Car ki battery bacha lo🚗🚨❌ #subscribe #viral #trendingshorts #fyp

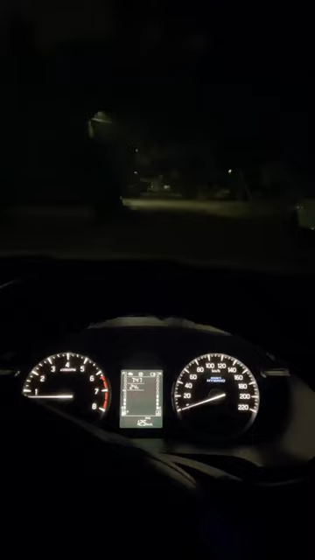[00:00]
तो काईज हम बैठे हैं भी ब्रेजा 2023 में और यह है उसका VXI वेरियंट इसमें आते हैं हेलोजेन हेडलेंप तो हमने उसको 125 वाट से अपग्रेट कराया है हेडलेंप को अब आप चेक कीजिए उसका रिस्पॉंस किया सा है
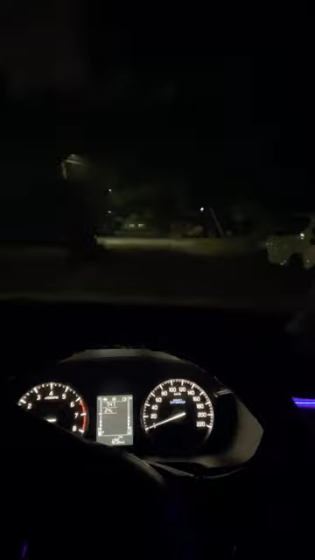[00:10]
देखिए काफी अच्छा इसका रिस्पॉंस आ रहा है यह इसे फ्लो बीम पे है और हाई बीम करते हैं तो इसका रिस्पॉंस और बढ़िया हो जाता है मुझे लगता है 125 वाट इसमें सफिशेंट है इससे